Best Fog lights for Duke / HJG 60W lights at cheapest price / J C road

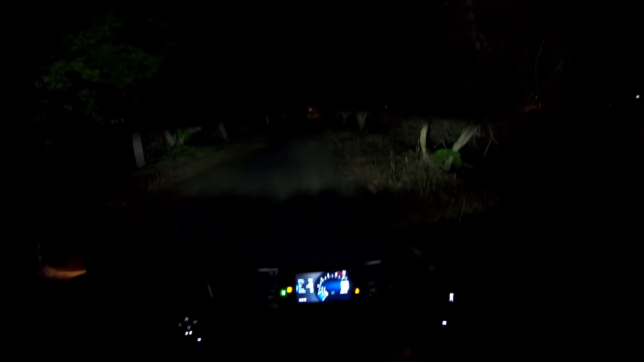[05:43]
This is a normal light. This is a high beam. there is a clear view I use fog light I'm not gonna need to be friends with other people ignore